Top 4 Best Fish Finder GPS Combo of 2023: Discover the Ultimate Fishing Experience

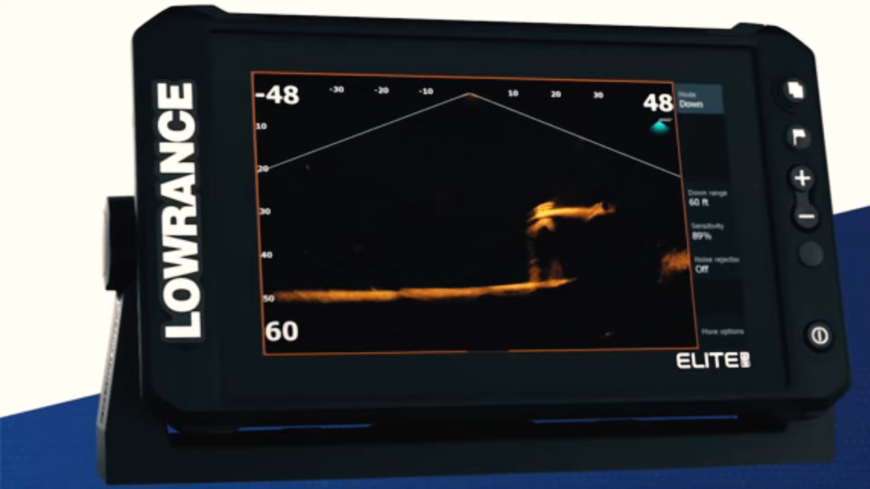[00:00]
Hello and welcome to this video where we will be exploring the top 4 best fish finder GPS combo of 2023.
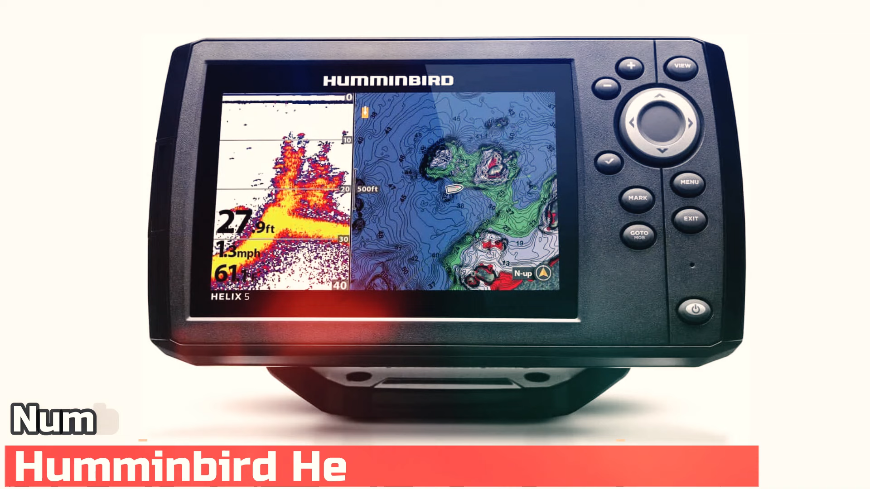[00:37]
On screen: depth 27.9 ft, speed 1.3 mph
Humminbird Helix 5 Chirp GPS G2 Humminbird managed to land on the list twice.
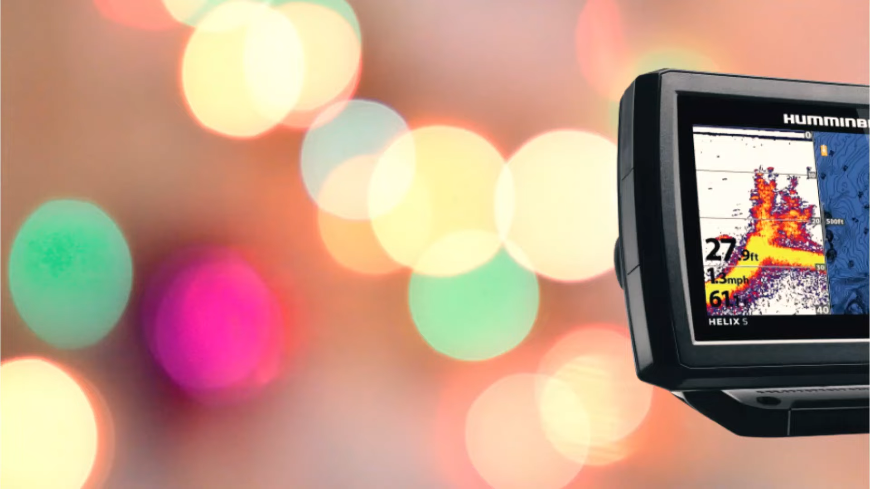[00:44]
The Helix 5 fish finder GPS combos are an excellent option for those looking to spend less and still get some great features.
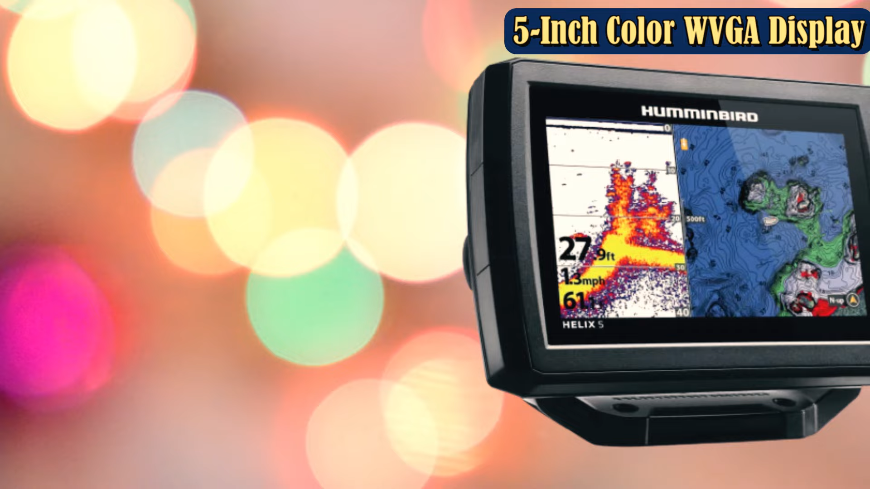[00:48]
On screen: depth 27.9 ft
An internal GPS plotter and chirp sonar for under $300 is a fantastic find.
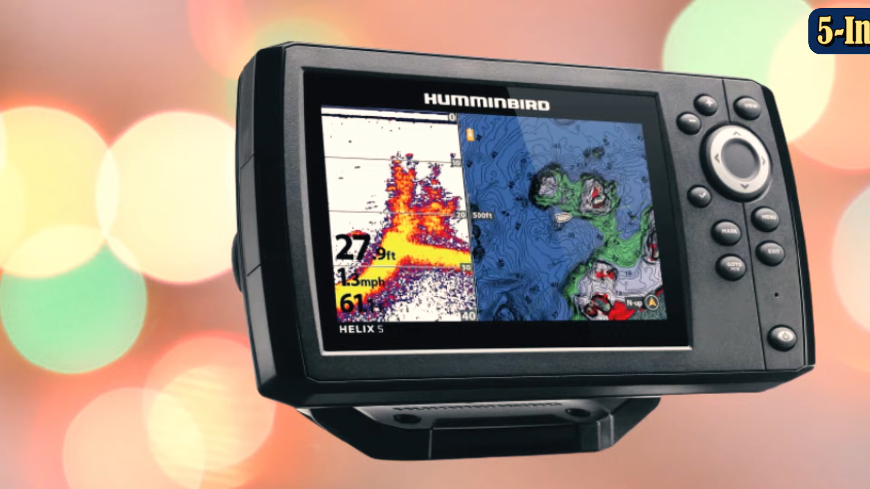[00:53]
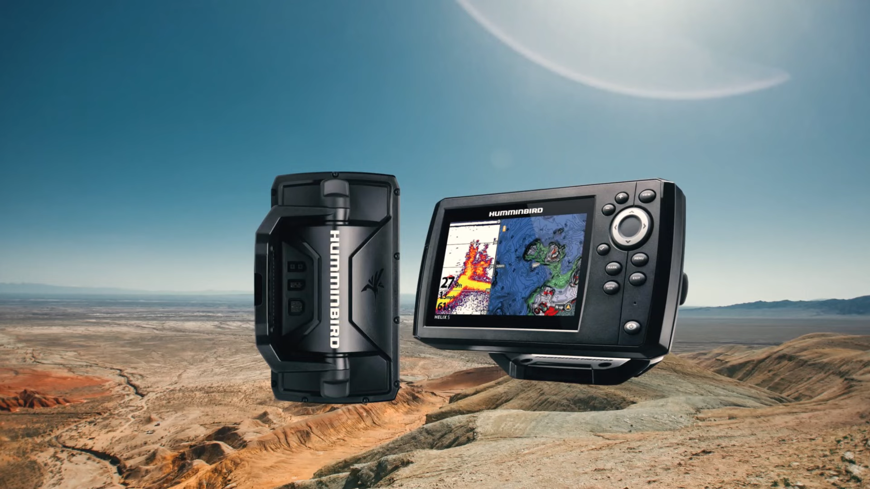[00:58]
The 5-inch display offers a full-color screen with a backlight, making it easily viewable during the day and night.
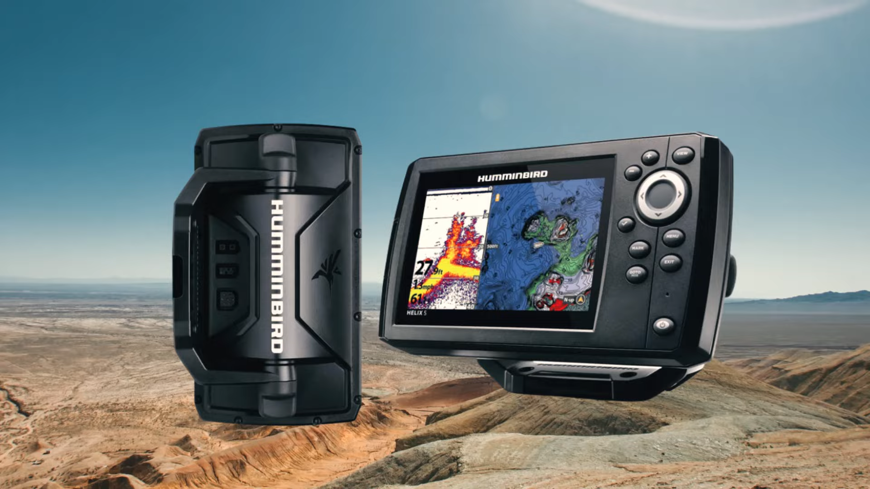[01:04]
Add in a microSD card and mark waypoints while you fish. You can load maps as well.
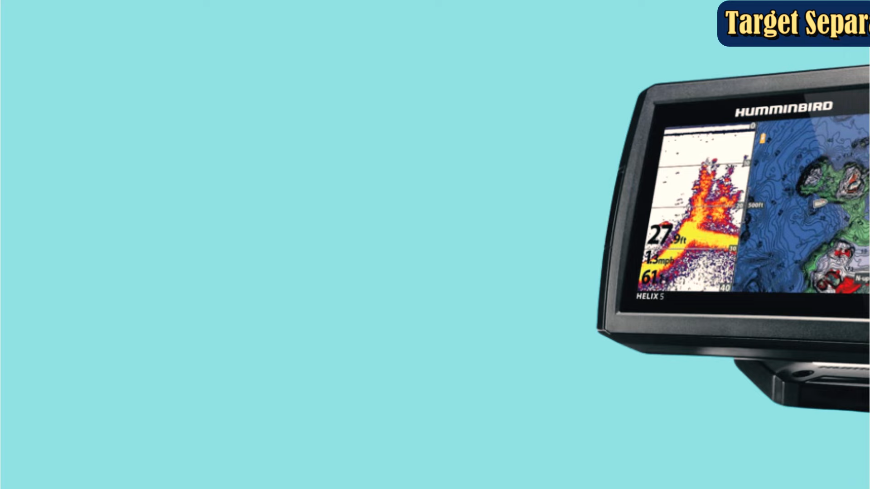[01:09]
The included transducer reaches a max depth capability of 1,500 feet, but you can extend that with the add-on transducer that will take it to 2,500 feet.
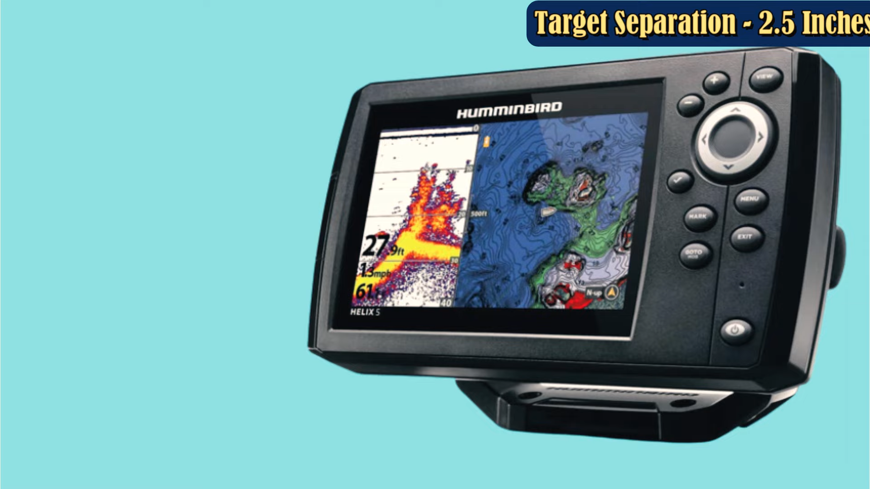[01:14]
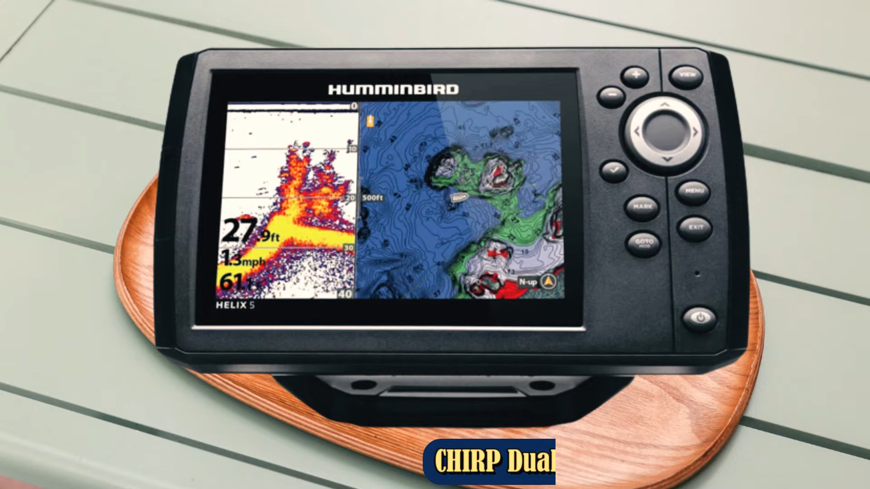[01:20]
On screen: depth 27.9 ft, speed 1.3 mph
Get a bird's eye view of what lies beneath your boat with Humminbird's Megadown imaging, as well as unprecedented Megaside imaging for side-to-side view of what lies beneath the surface of the water.